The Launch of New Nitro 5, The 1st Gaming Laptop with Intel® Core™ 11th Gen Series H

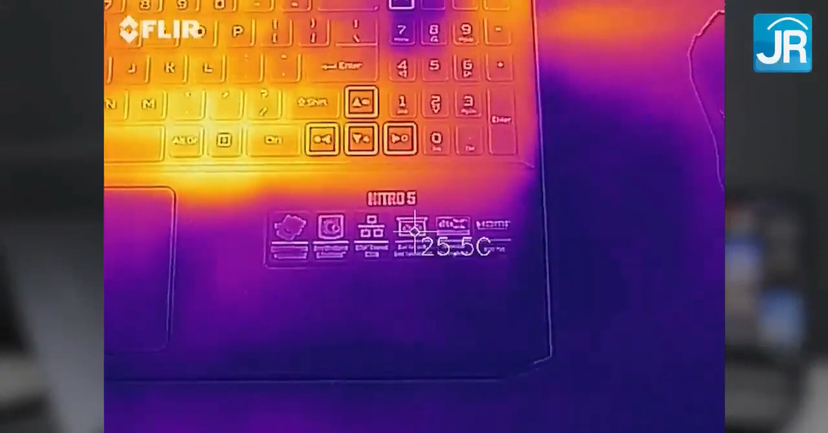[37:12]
On screen: spot 25.5°C
Suhu sekitar permukaan, tombol keyboard, dan area sekitarnya seperti palm rest, ternyata bisa terjaga di kisaran 35 derajat atau kurang.
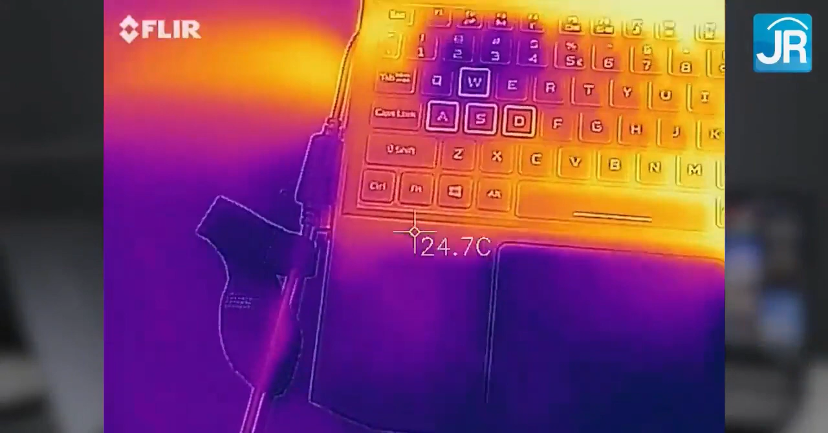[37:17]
On screen: spot 24.7°C
Luar biasa. Jadi, tetap dingin juga ya.
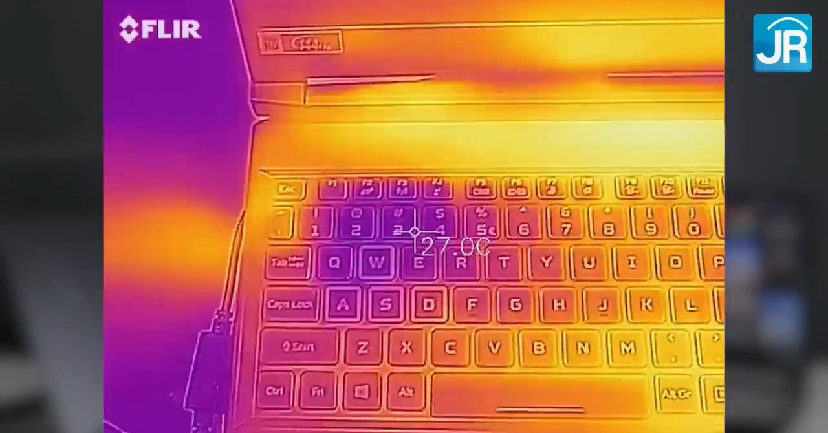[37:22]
On screen: spot 27.0°C
Ini membuat tangan tetap nyaman bahkan saat kalian main game dalam durasi yang lama.